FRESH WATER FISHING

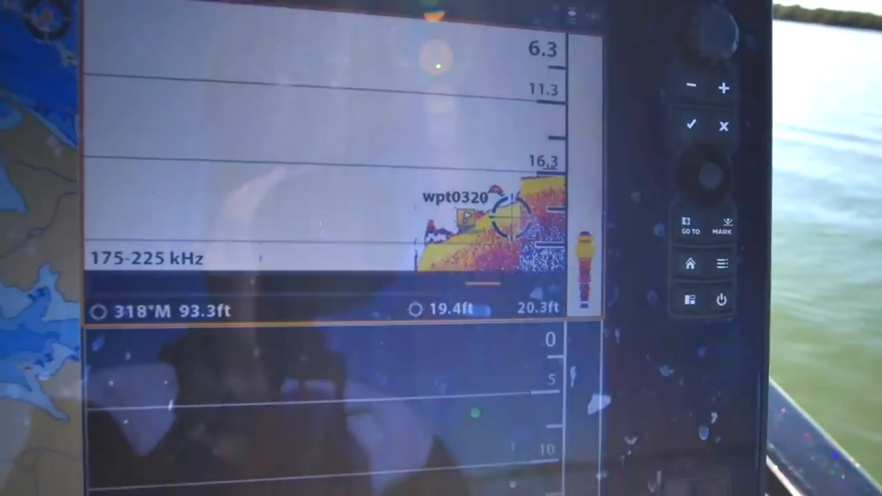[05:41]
Look at that. There's fish on the end of this point. 15 feet of water on the end of a point. And there are all these.
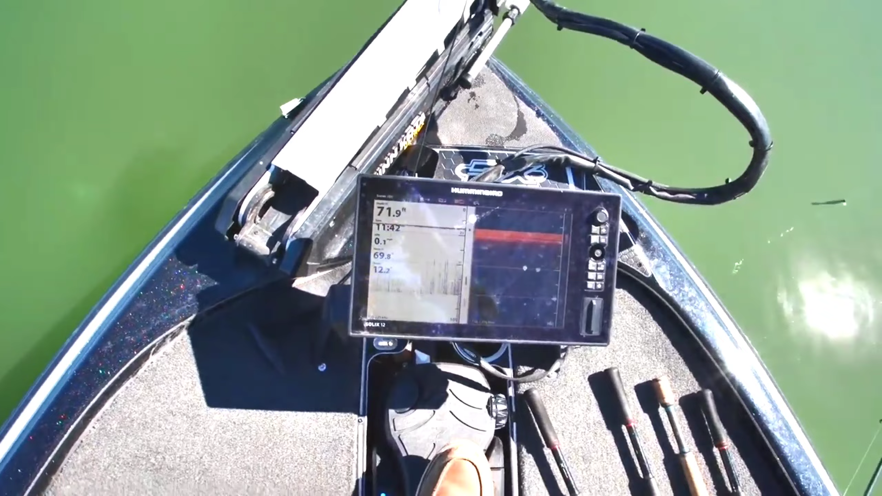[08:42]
It's not steering. I have to like press as hard as I can to get that head to turn. Normally, that is just with the ease. A slight ease. It only goes one way. It does not go the other way. So if I let off that, it tends to go back. So obviously there is an electronic mechanism that has gone awry in there.
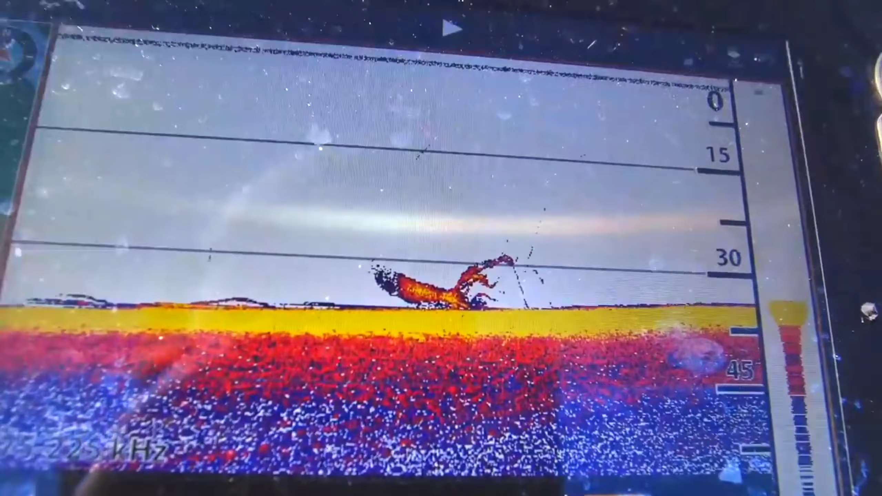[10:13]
Ba-bam. I had to get myself another.
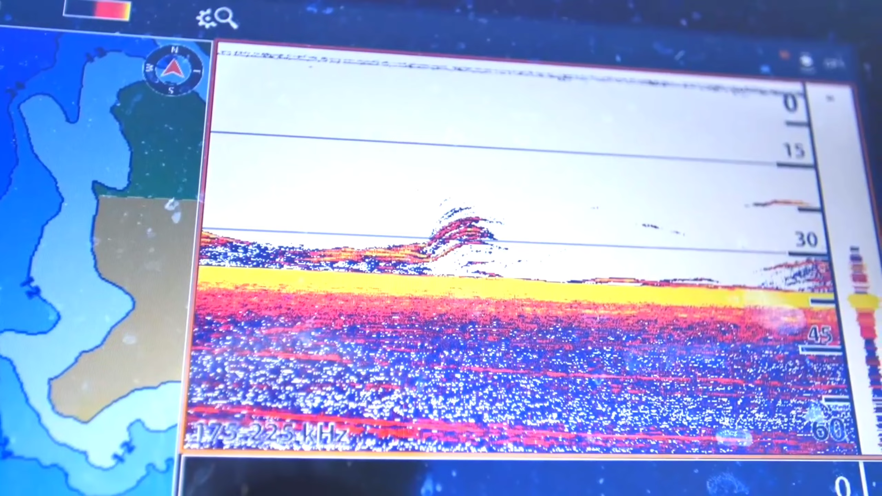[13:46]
What's happening? I didn't ever fish in the lake. It showed up here. I don't know. It bit. Oh.